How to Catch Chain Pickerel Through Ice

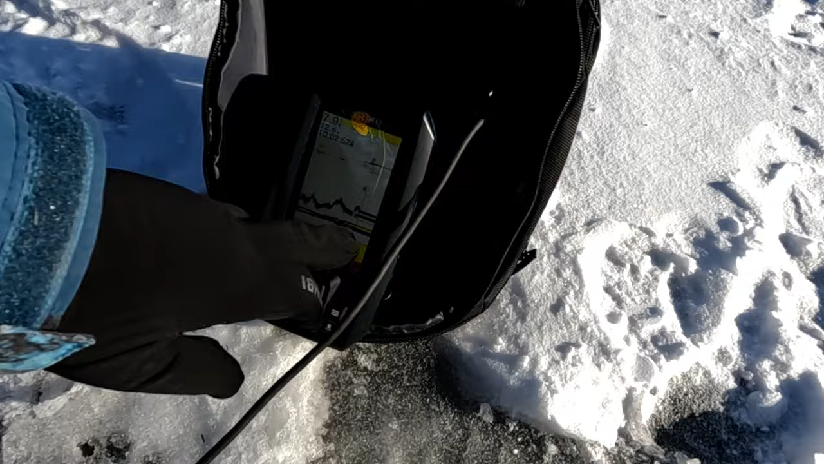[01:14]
So that's the fish underneath my lure there and that moving up and down is the lure and he's just sort of sitting down there. How do you know that's a fish? So the yellow mark shows that it's like a solid coming in. So it would just be clear right down to the bottom. So you know, he's just up off the bottom. Oh, I see. Let's take some intelligence to read.